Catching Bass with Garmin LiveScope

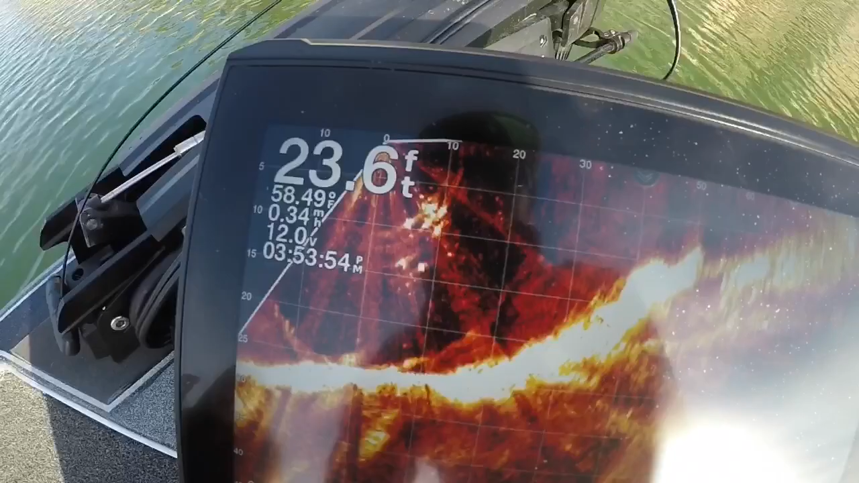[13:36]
On screen: depth 23.6 ft
Okay, so all those little dots by the foot sign,
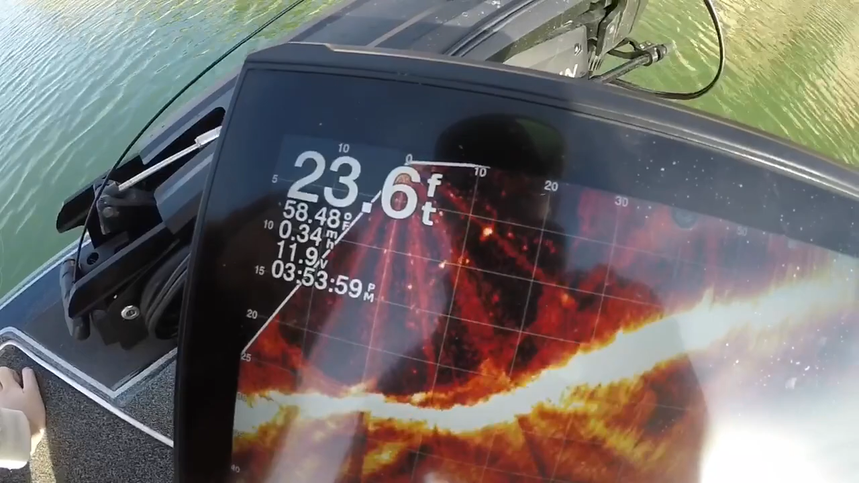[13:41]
On screen: depth 23.6 ft
all those little dots right in there are bass. Little bass.